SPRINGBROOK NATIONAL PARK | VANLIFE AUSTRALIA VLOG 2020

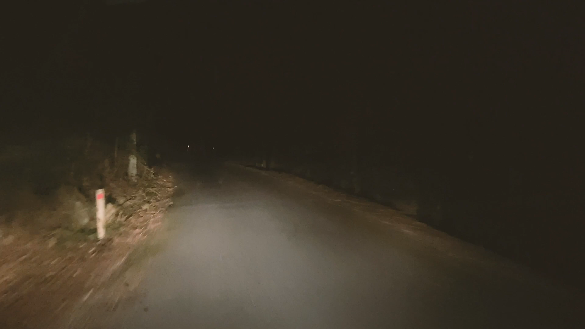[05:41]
Cold and dark. But we're on our way to see the sunrise at the best of all lookout.